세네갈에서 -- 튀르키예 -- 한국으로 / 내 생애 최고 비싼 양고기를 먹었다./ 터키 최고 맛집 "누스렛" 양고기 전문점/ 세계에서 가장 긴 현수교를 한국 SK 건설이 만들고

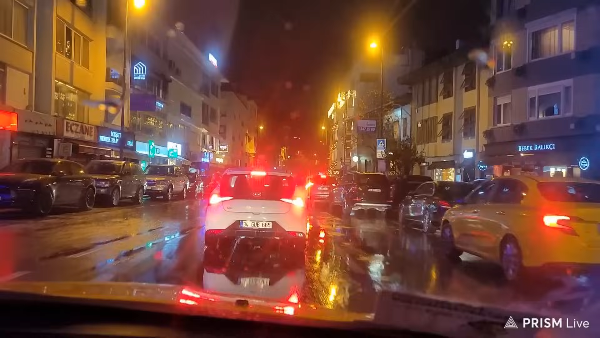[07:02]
여기 이스탄불의 베벡. 저기 스타벅스 보이시죠? 베벡 스타벅스. 어디 어디? 아, 여기? 앞에. 저기 네, 오른쪽에 오른쪽에 스타벅스. 아, 여기 있네. 네. 저기가